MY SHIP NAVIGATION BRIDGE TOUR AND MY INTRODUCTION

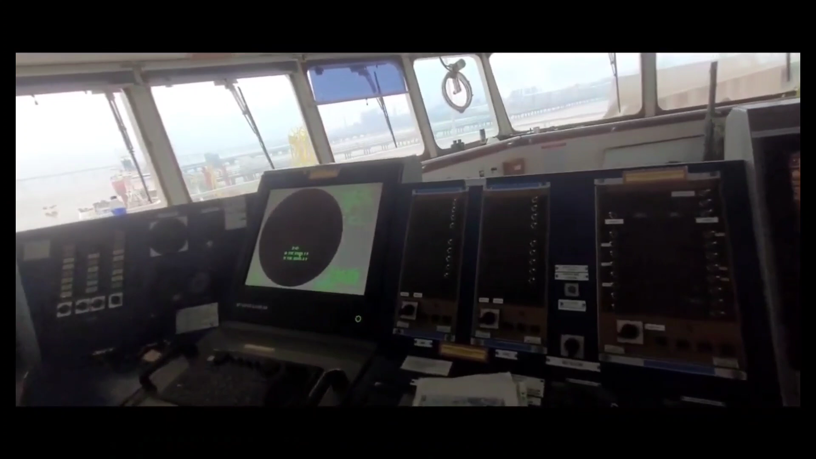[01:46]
S-Band Radar and that other screen you can see,
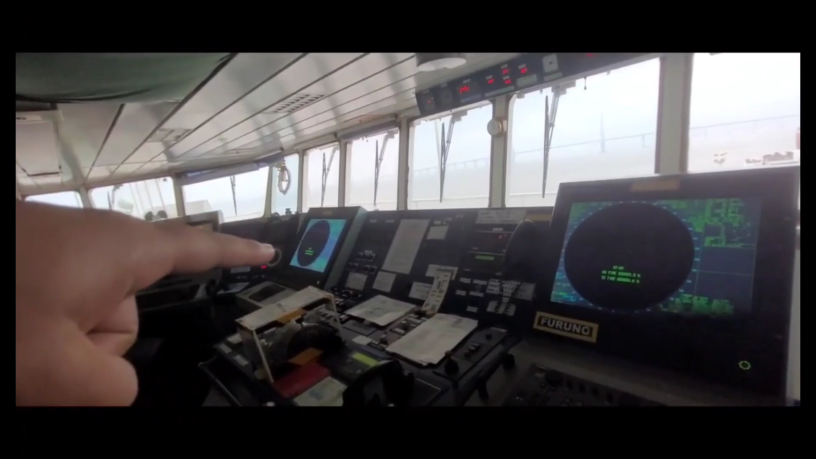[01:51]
that is also S-Band Radar repeater, that one is backup EGDIS,